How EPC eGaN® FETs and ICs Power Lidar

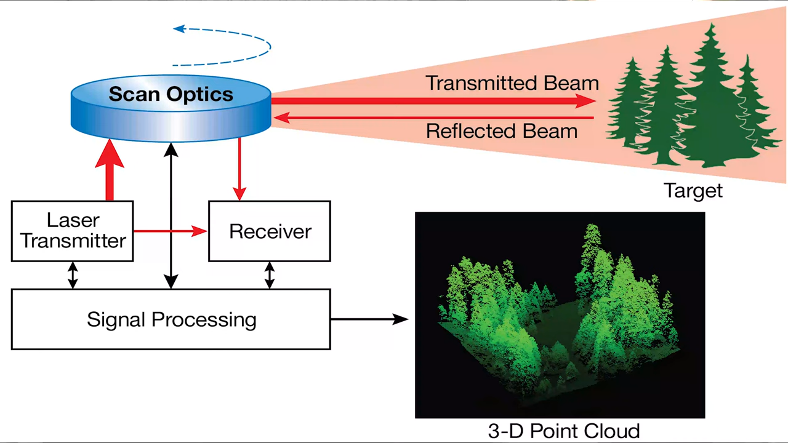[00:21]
LiDAR is a way of measuring distance remotely using the laser to send out an optical pulse and then timing how long it takes to receive the reflection. And from this, you can measure the distance accurately.